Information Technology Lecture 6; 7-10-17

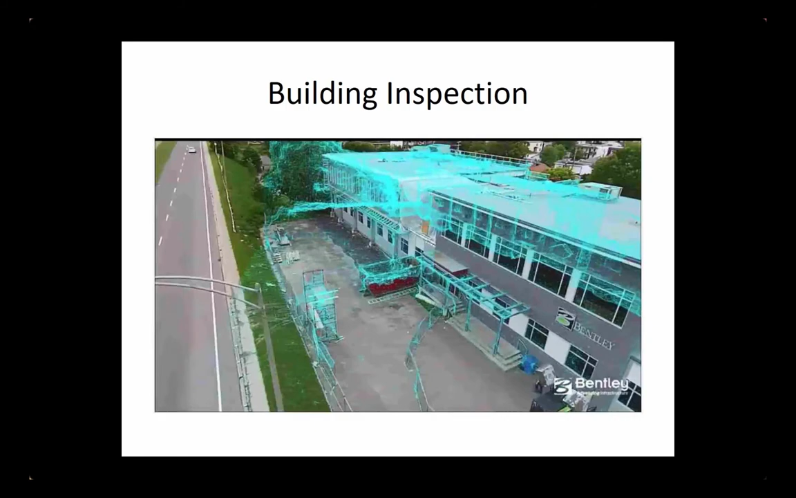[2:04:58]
So this, is, for example, is a mess screen software visualization,
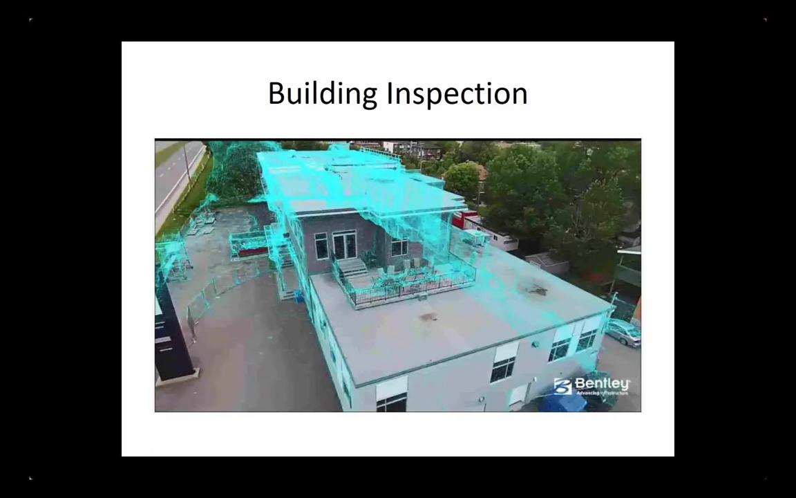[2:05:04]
which actually can read into the building and see the different structures and the different weight-bearing beams are, things like that.